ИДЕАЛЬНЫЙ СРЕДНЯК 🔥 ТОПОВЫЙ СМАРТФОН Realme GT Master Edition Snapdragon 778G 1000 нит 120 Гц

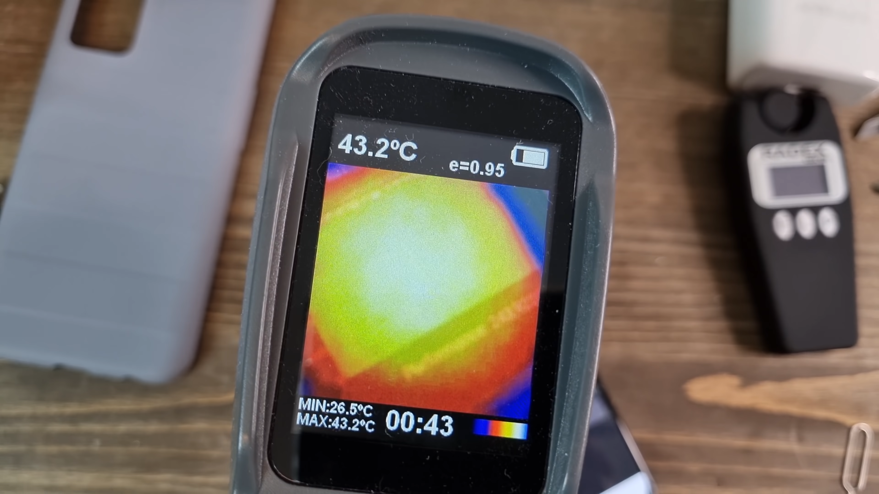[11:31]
On screen: spot 43.2°C, max 43.2°C, min 26.5°C
Вот так примерно у вас будет разогреваться телефон.
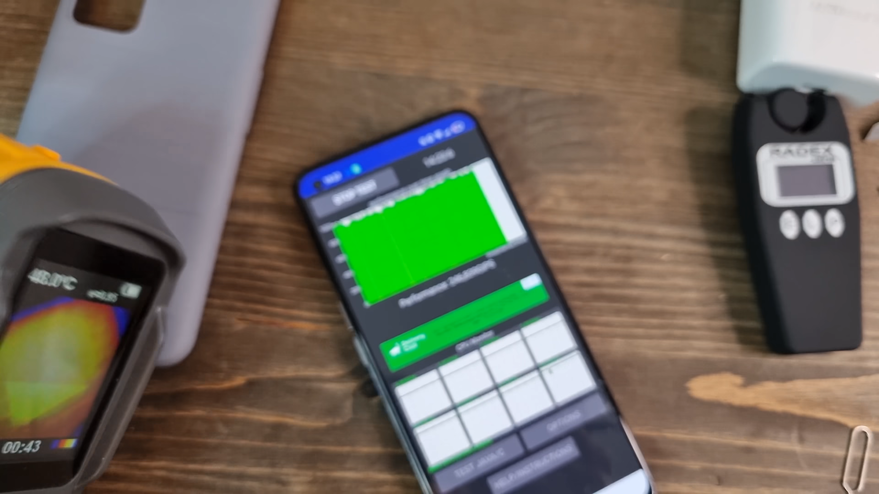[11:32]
Максимум 48 градусов. Посмотрим, что у модуля камеры происходит.
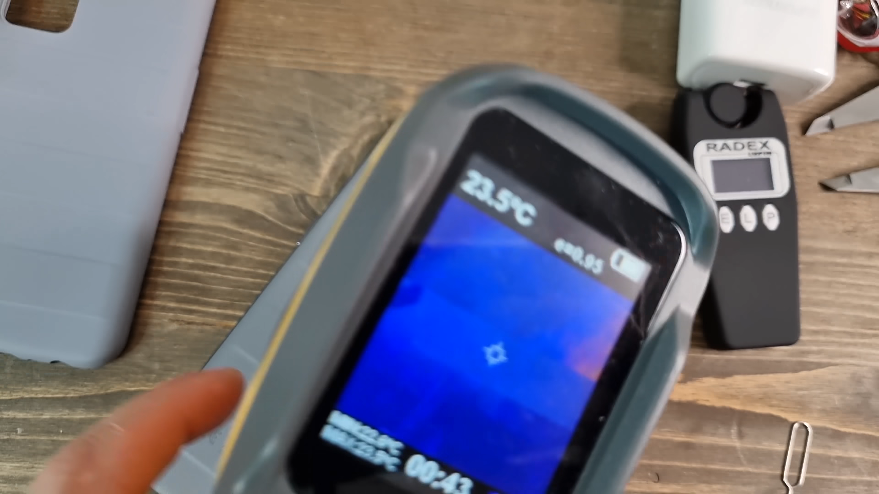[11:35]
On screen: spot 23.5°C
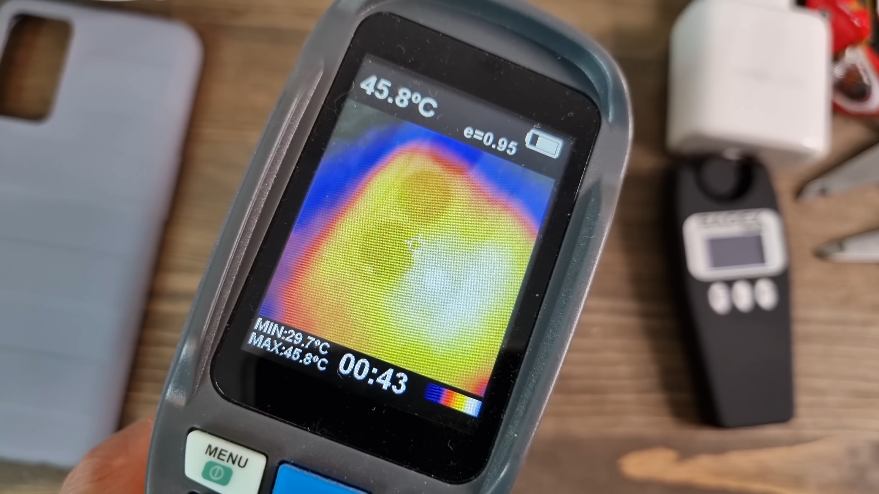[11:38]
On screen: max 45.8°C, min 29.7°C
46, 45, ну более чем лояльно по мне. 46.